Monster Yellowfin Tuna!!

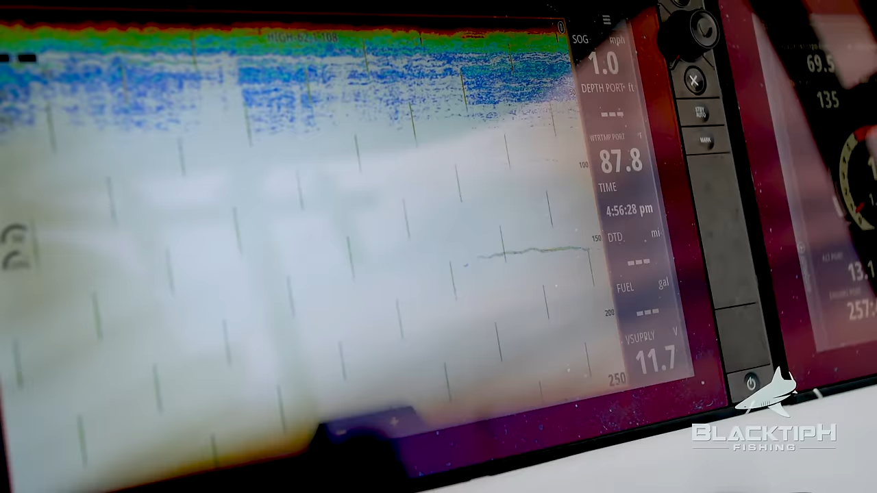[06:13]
We got him at 150 on the good. Sonar. Good. We can do a hot splice. You said there's a bigger plate. Oh, that one's beautiful.
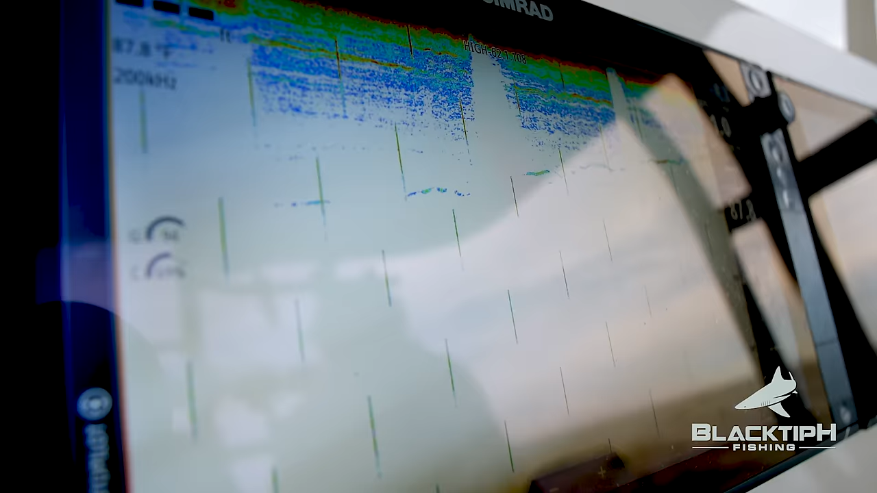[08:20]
Broke 50 feet for the first time, Bubba.